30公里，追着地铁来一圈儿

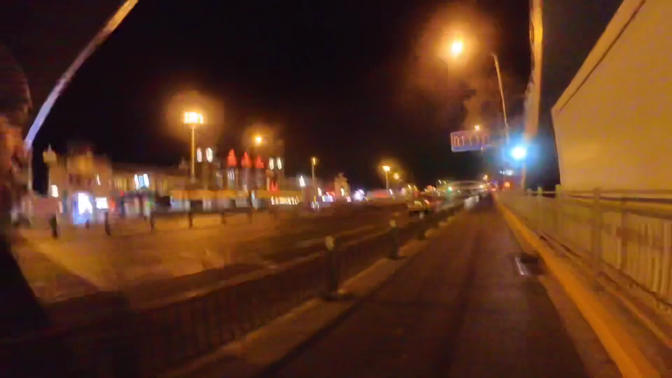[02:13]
这个就是北京站最大的那个站怎么说呢是在东南二环那个角上离天门很近
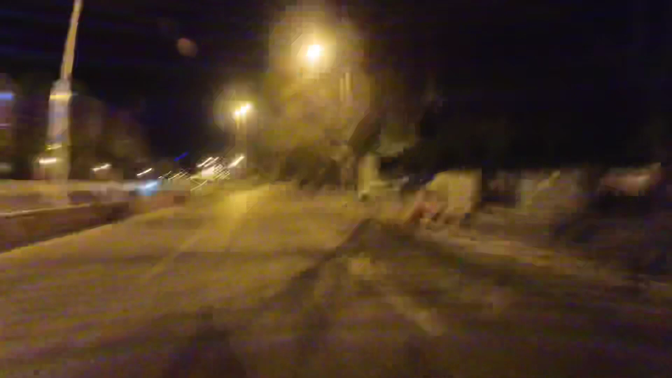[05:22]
工庄地铁车工庄站下一站前面就是西之门了感觉还行大概15公里多了
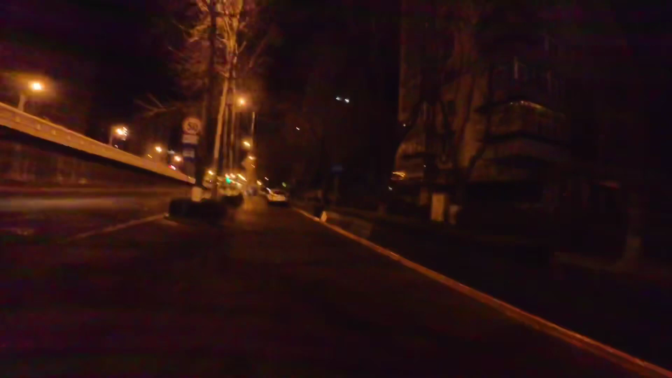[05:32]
这个很可能是北京第一座这么复杂的桥这样是地铁站我记得我小的时候这个桥刚修好无数的司机迷失在这个桥上远处那个灯光是北京的北站想去什么延庆啊什么的这边发车
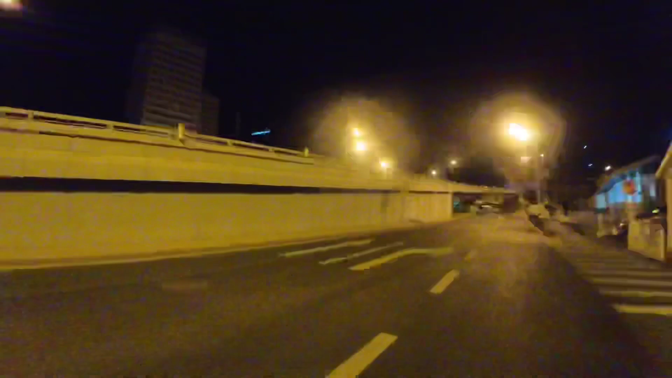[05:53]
可能看不清就想挡住了好 我们现在来到了北京二号线的最西北角了一会儿右转就上了北二环北二环就有德盛门有故宫有各种
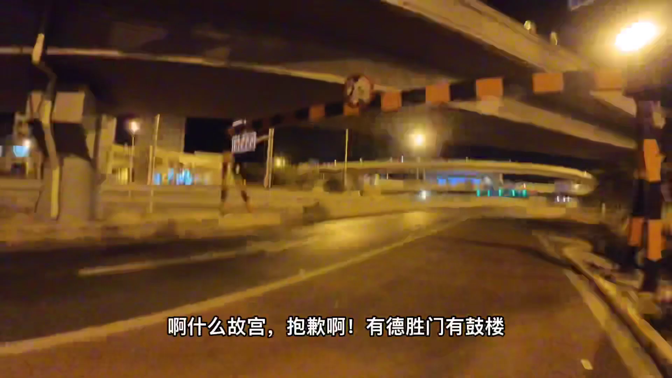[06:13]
什么故宫抱歉有德盛门有鼓楼有雍和宫行 一会儿再见不知道大路了多久
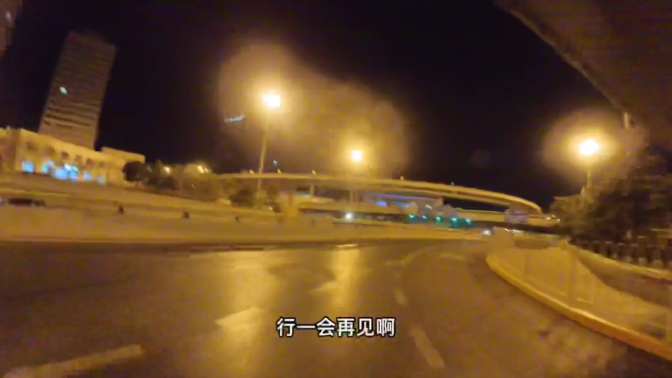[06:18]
隐约的灯光下就是德盛门城楼非常遗憾很可能看不清太暗了现在就是德盛门桥下下一个桥呢看路标300米就是鼓楼桥了然后再有2.5公里就到了雍和宫这个若宇桌现在就是德盛门的城楼